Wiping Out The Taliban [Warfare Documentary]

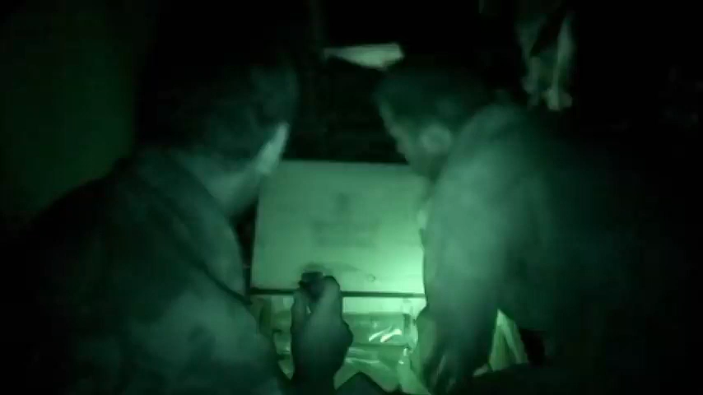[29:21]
The soldiers gathered all the ammunition they could.
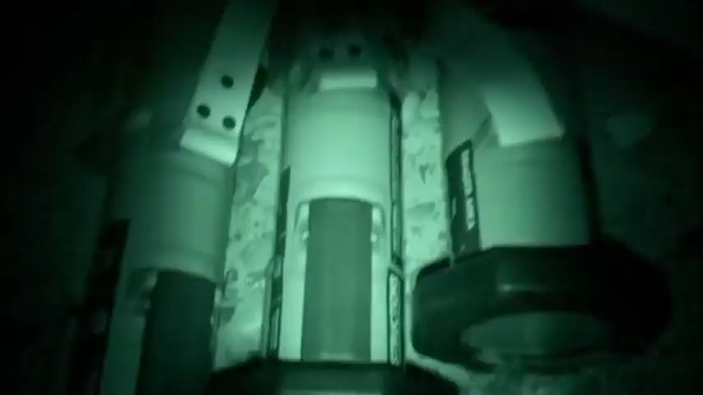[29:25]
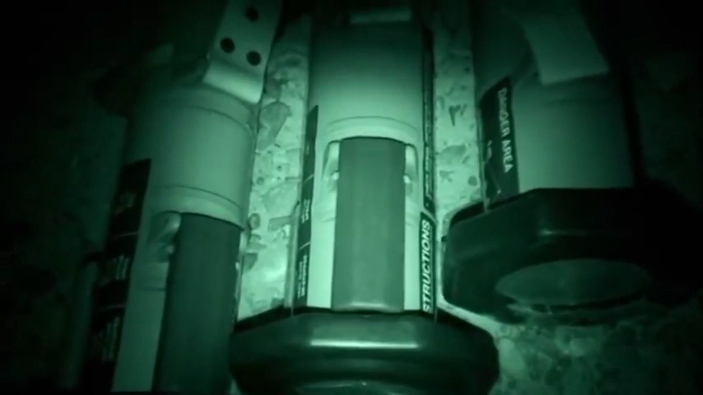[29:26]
They're getting out all the anti-tank missiles because there's still a lot of Taliban.
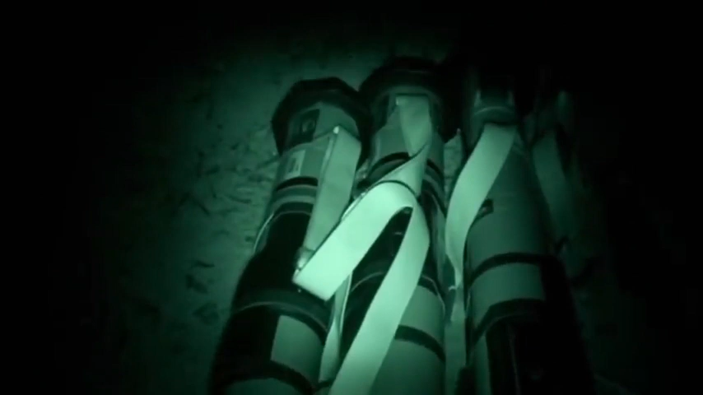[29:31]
We're expecting a lot of incoming tonight. And they're just seeing how much munitions they've got.
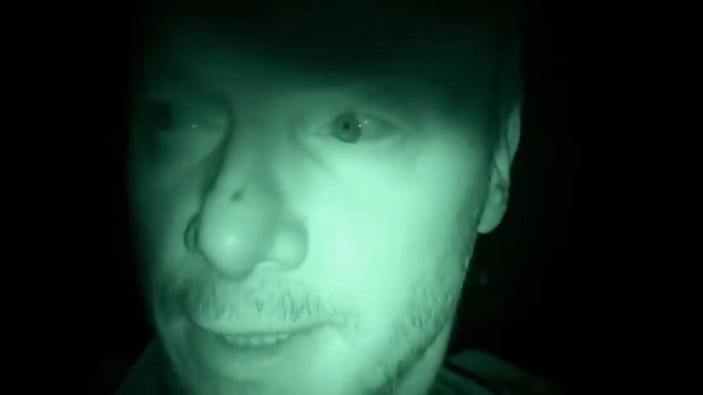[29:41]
This is our second night here in Garamsay. And there's a dying Taliban prisoner behind us who they're giving medical aid to.